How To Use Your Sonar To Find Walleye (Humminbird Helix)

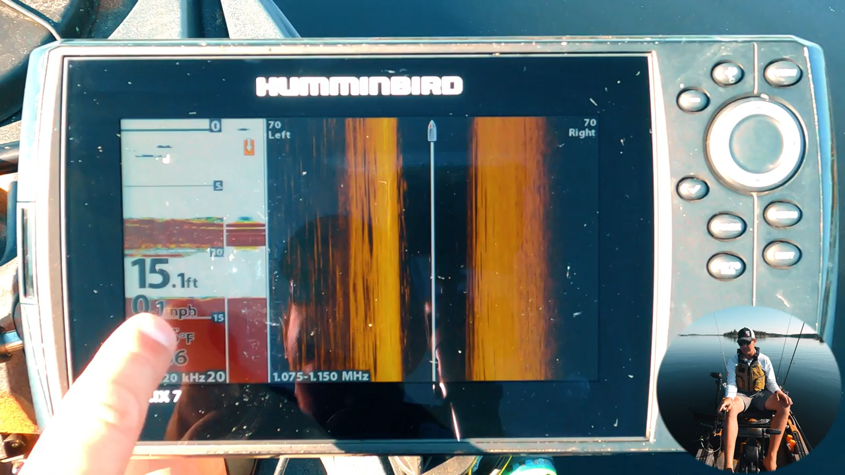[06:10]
On screen: depth 15.1 ft
it tells me bottom is 15 feet but if you look at this bar on the side it says 5 10 15 you can tell
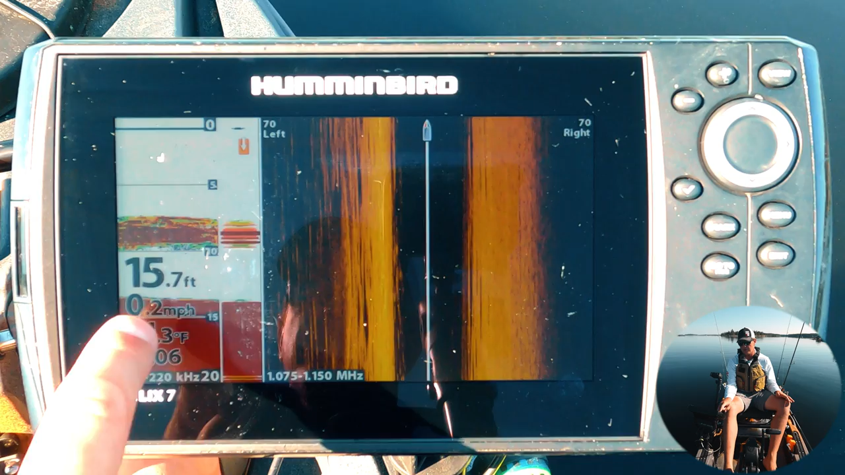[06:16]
On screen: depth 15.7 ft
right now that we're actually in probably 13 feet of water so that 15 is just like the computer i don't want to say guessing but telling
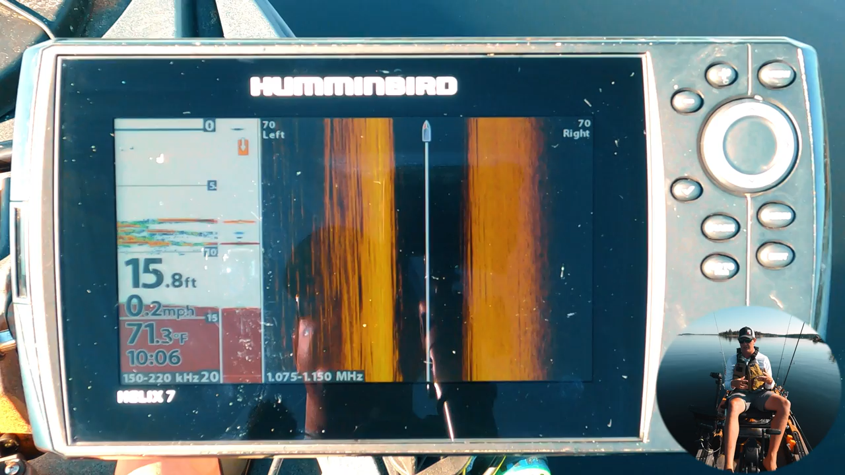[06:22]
On screen: depth 15.8 ft, water 71.3°F, speed 0.2 mph
you what what it might be but if you actually look at that return you can tell well we're actually just under 15
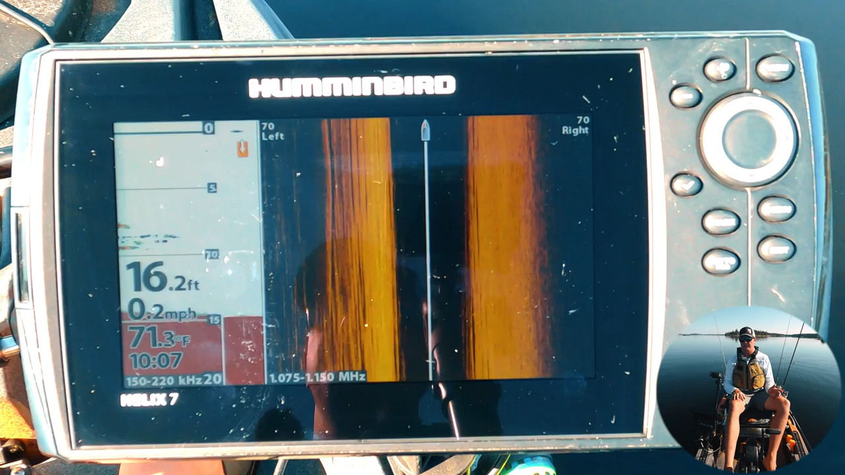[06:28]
On screen: depth 16.2 ft, water 71.3°F, speed 0.2 mph
feet of water so sometimes that number isn't 100 accurate just because sometimes there's glitches and it doesn't keep up necessarily
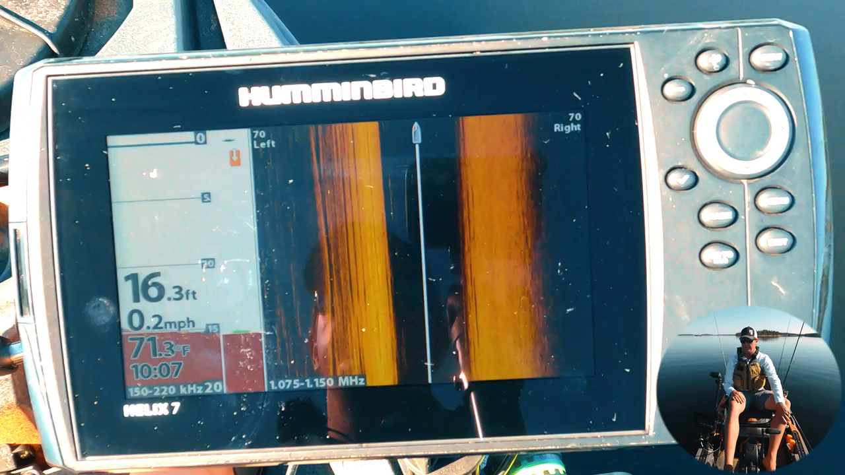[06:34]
On screen: depth 16.3 ft, water 71.3°F, speed 0.2 mph
and then you've got sensitivity for the 2d so right now it's cranked to 20 but as i turn it down you can
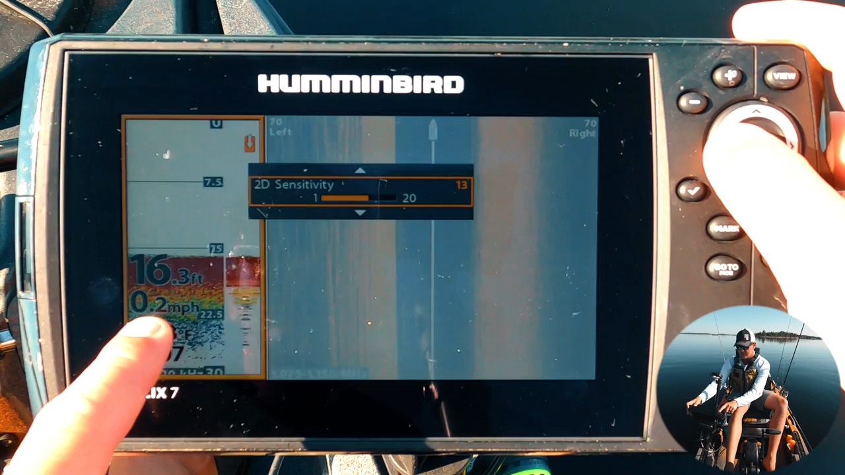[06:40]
On screen: depth 16.3 ft, speed 0.2 mph
see the bottom become a less solid line it's a little bit personal preference obviously the higher you turn
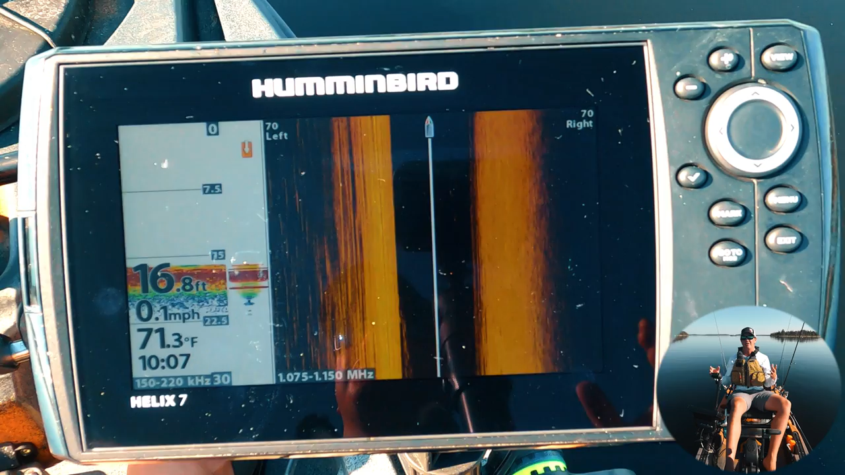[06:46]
On screen: depth 16.8 ft, water 71.3°F, speed 0.1 mph
your sensitivity the higher you turn your gain the bigger the fish is going to show up the bigger your lure is going to show up so sometimes people crank the gain all the way high and they'll be like oh look at all these fish
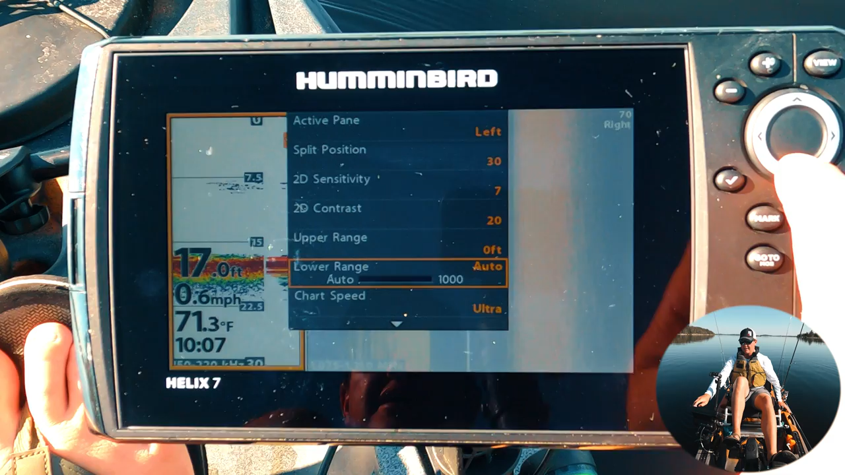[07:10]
On screen: depth 17.0 ft, water 71.3°F, speed 0.6 mph
uh chart speed i like the chart speed all the way high we're going to pedal over the other kayaks and see what they're doing but right now if you
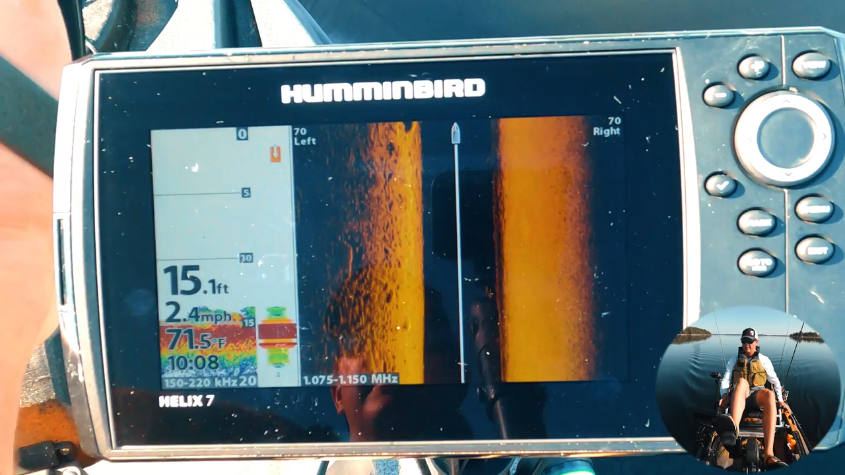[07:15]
On screen: depth 15.1 ft, water 71.5°F, speed 2.4 mph
look at the side imaging to the right you can see it's completely flat probably sand or mud to the left you're seeing rocks
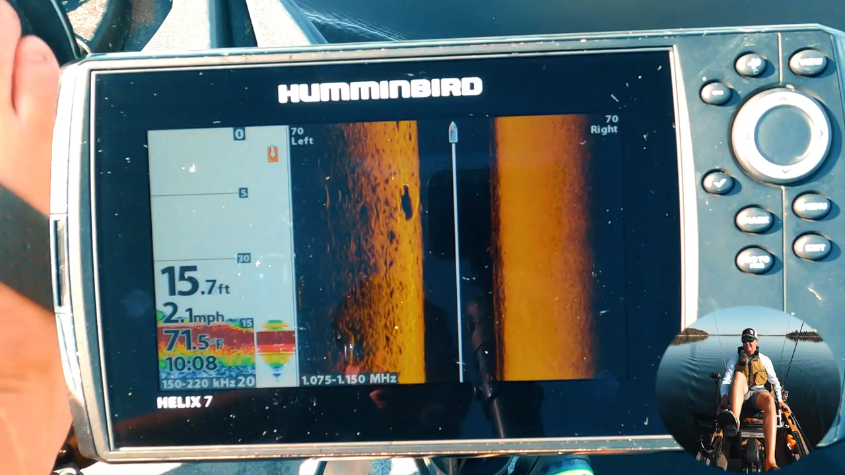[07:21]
On screen: depth 15.7 ft, water 71.5°F, speed 2.1 mph
and that's that's the beauty of side imaging is while i'm paddling forward i'm scanning to the side so as
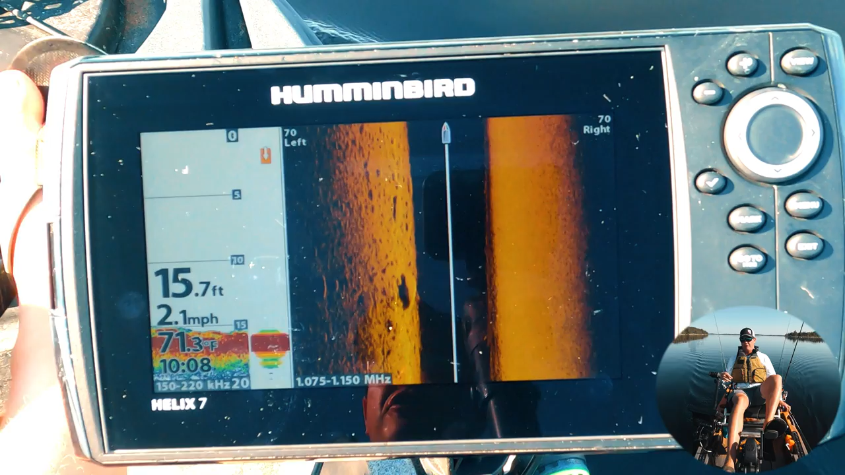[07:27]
On screen: depth 15.7 ft, water 71.3°F, speed 2.1 mph
far as using side imaging for finding fish finding fish in the rocks is typically tough it's it's good to find structure it's good to tell what the bottom is